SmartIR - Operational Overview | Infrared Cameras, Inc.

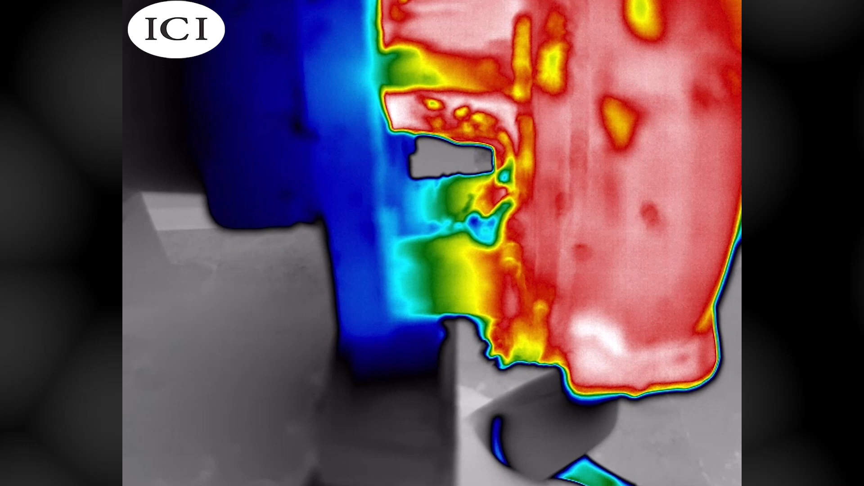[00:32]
allowing for material sourcing, scheduled maintenance, reduced repair costs, and minimized disruptions.
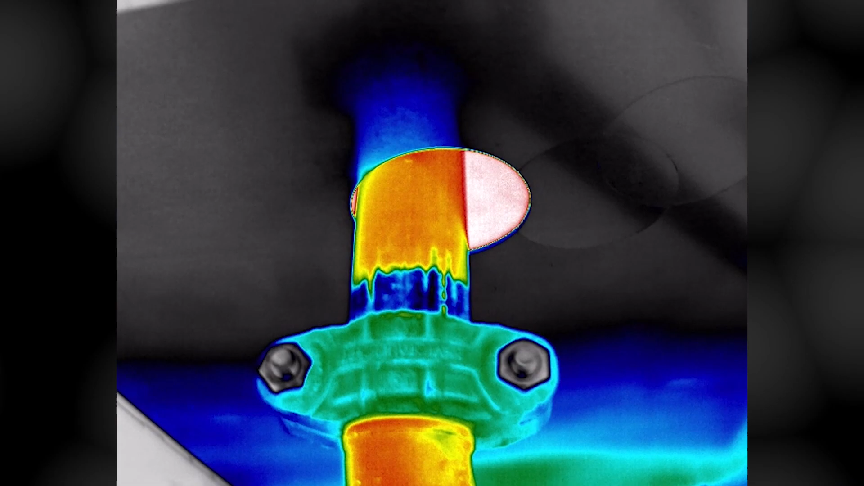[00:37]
After logging in, the Home Dashboard loads with the navigation menu on the left-hand side.